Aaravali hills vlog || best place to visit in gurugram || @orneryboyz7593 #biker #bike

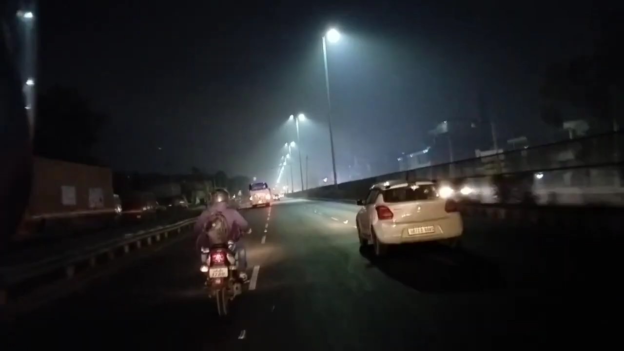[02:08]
सो गाइस, अभी जो है हम लोग ऑलमोस्ट अरावली पहुंच गए इतने सफ़र के बाद,
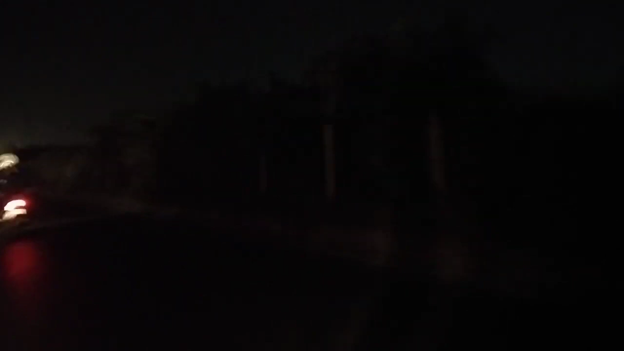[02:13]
और देख सकते हो यार कितना ज़्यादा धुंध है, मतलब भाई क्या बताऊँ मैं, 4 बजे का मौसम है, और 4 बजे इतनी सुबह सुबह हम लोग यहाँ पे आए हैं, और क्या कहना, मतलब राइडिंग में जो मज़ा आ रहा है भाई मत पूछो यार, और वीडियो बनाने में मेरे हाथ कब कब आ रहे हैं, और